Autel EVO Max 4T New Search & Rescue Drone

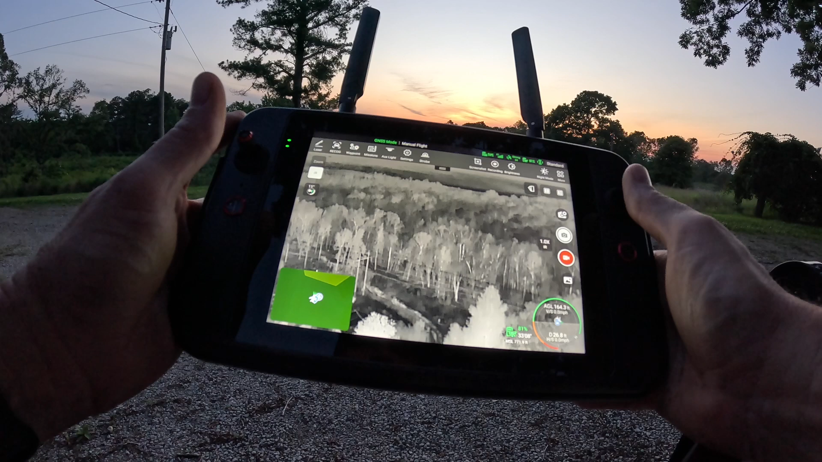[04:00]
and uh sun's this setting now as you could tell on the other video
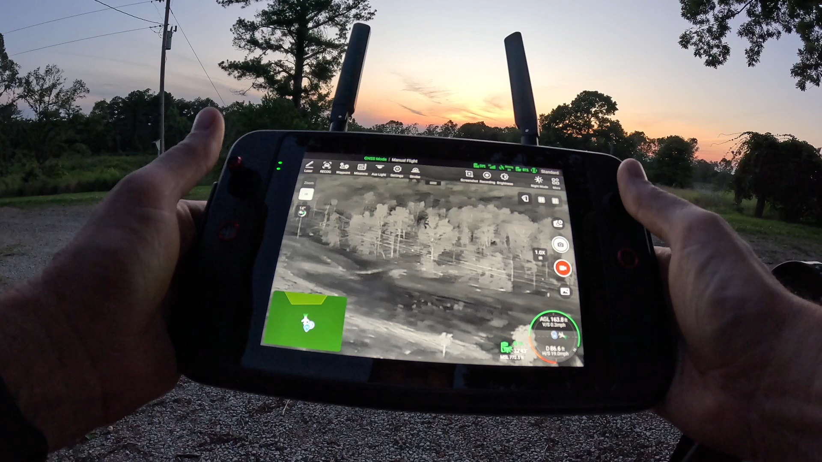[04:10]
okay i see some signatures over in this field over here picking up heat signatures
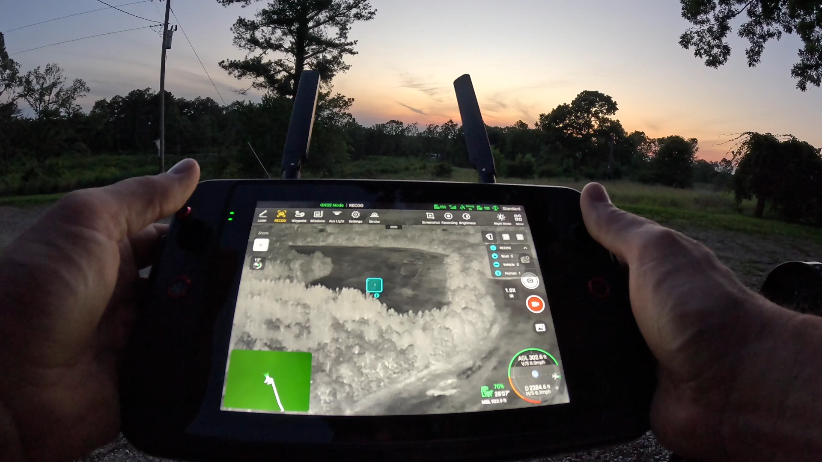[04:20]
so that picks it up in the recognition it picked it up as a human that
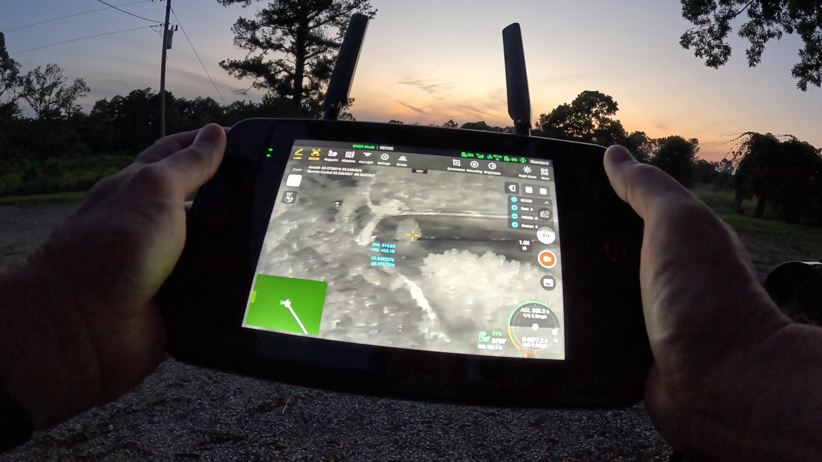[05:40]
okay here we got some signatures pretty strong signatures so let's look at
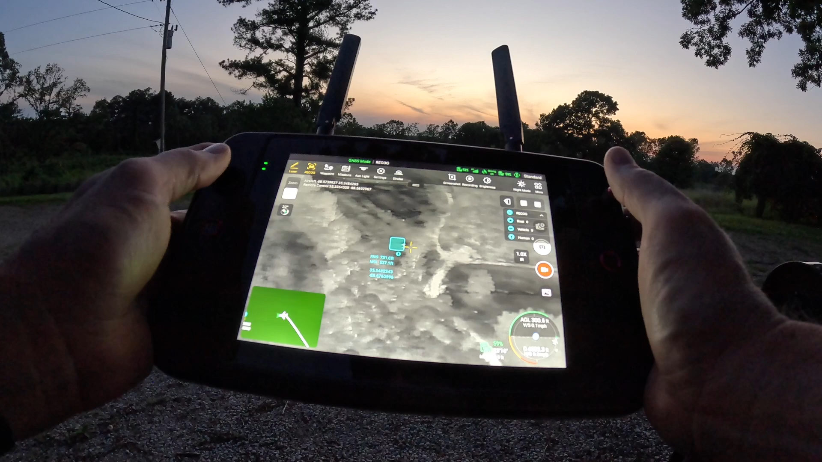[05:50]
one two three there showing uh 836 feet and as you can tell let's do one zoom here there they are
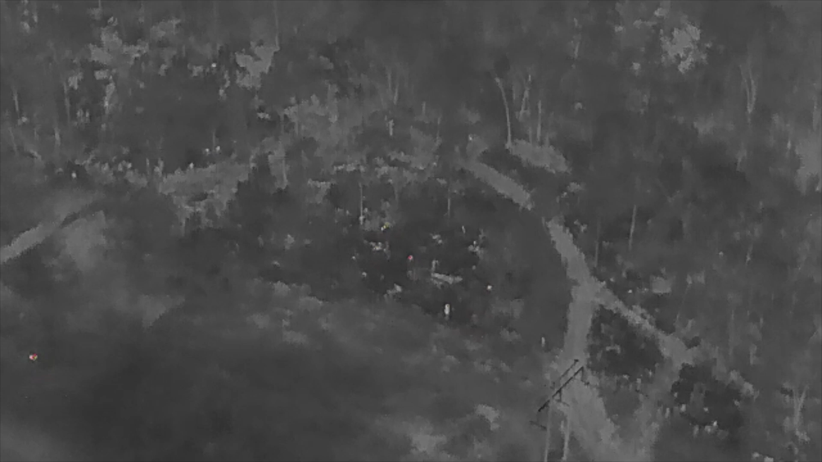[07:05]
There's a thermal zoomed out if you look at the left hand you see a deer there but in the center portion there you see the deer walking.
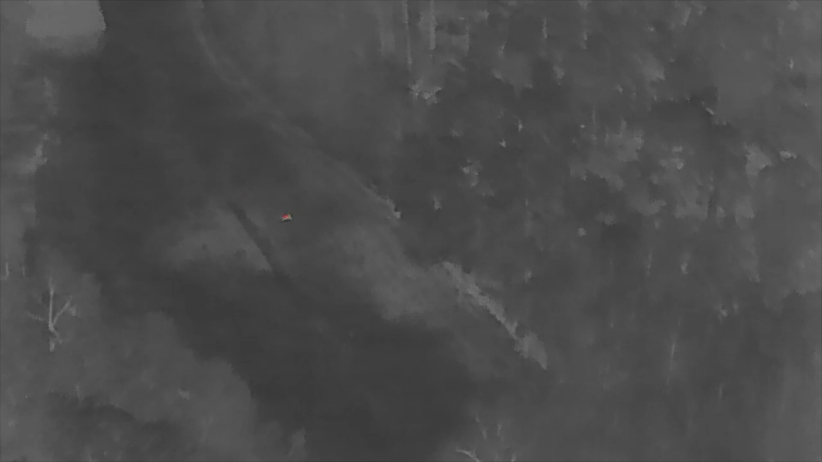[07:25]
over flying in the thermal area
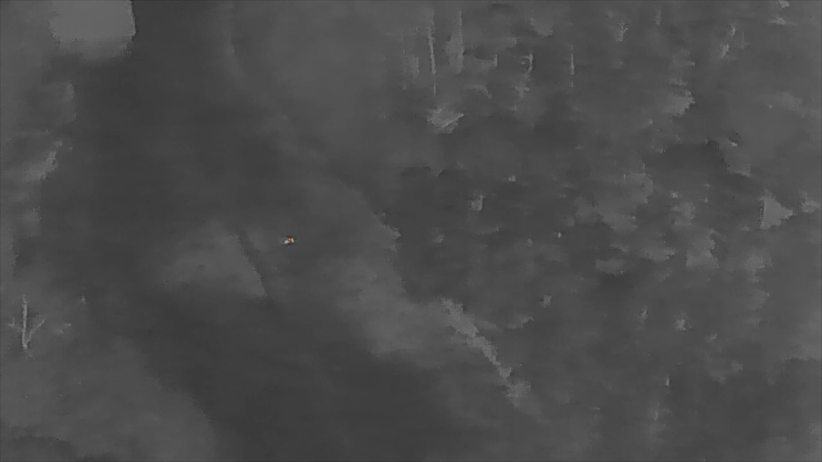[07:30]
thermal using thermals and they show up very well.
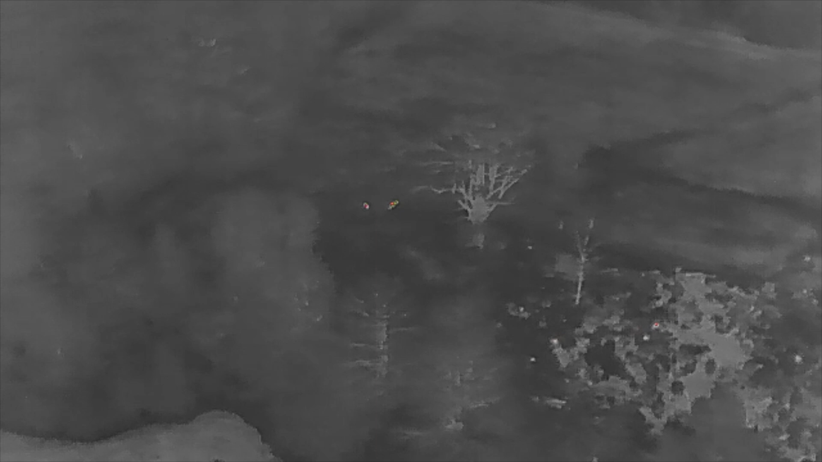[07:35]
Again here is two deer that's right underneath
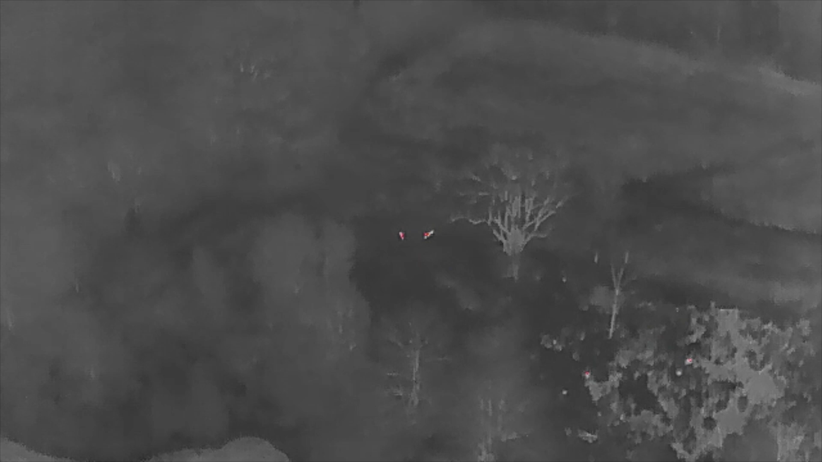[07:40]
the tree stand there the large tree on the right and
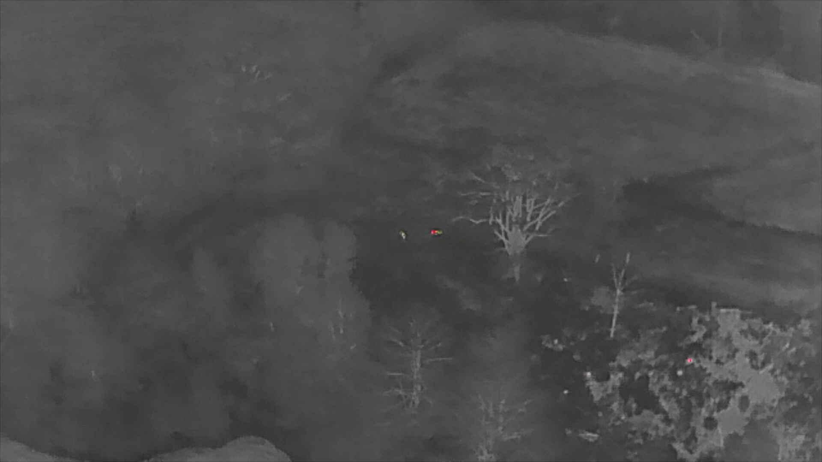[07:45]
then when you zoom in with the visual camera you can zoom in.